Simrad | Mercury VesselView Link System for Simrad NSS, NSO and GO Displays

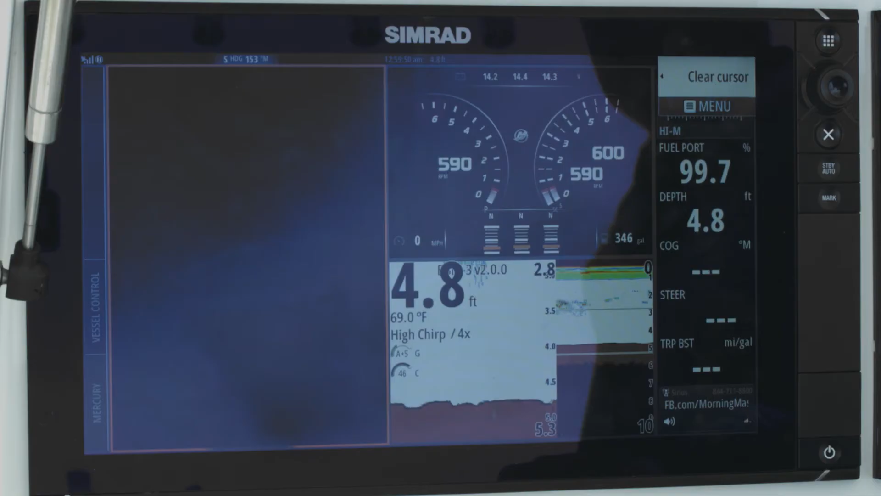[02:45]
On screen: depth 4.8 ft, water 69.0°F
We have split screen chart, fish and engine data. And I have control of each panel.